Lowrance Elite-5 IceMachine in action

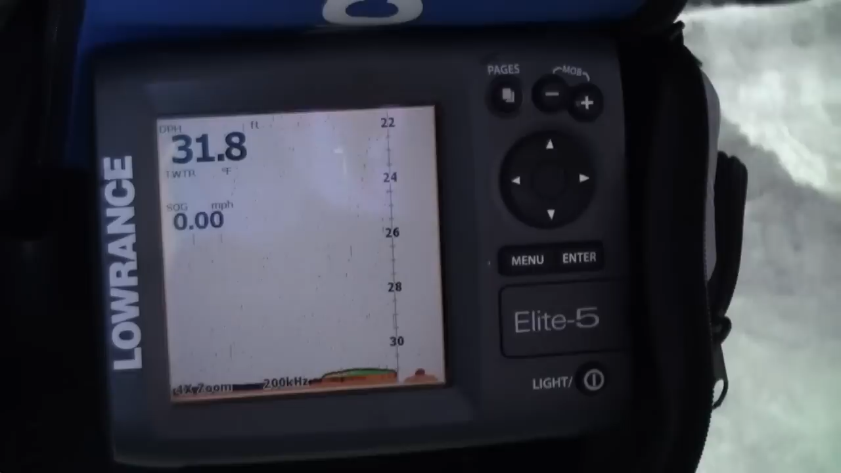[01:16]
On screen: depth 31.8 ft, speed 0.00 mph
using the slender smooth little light takes a little bit to get down there going still hanging down there there comes there comes drop in drop in
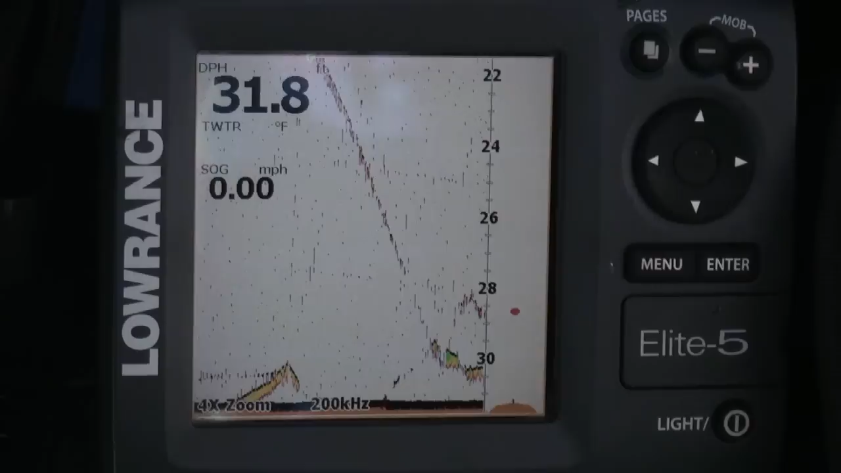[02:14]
On screen: speed 0.00 mph
explain why you're dropping it back i'm dropping it back because he missed it he's hanging around down down there and hopefully if drop it back see if he uh he didn't get my bait or if he's active oh there he come up come on come on
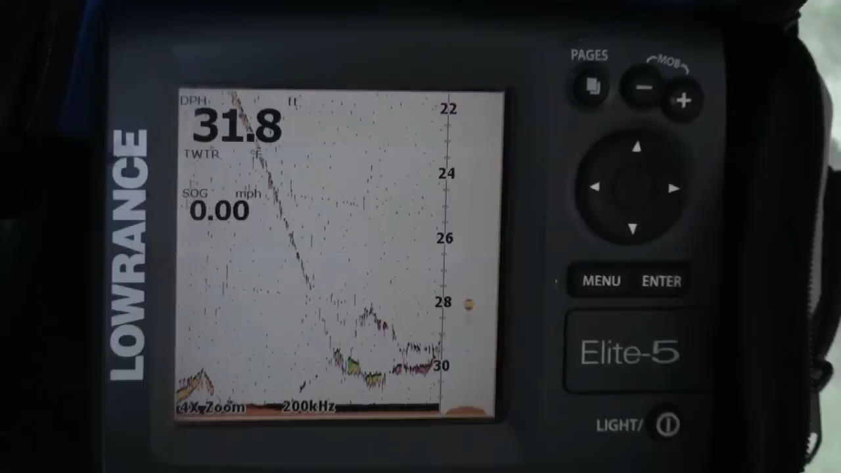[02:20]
On screen: depth 31.8 ft, speed 0.00 mph
there he is got him no this is not as big as the last one just lost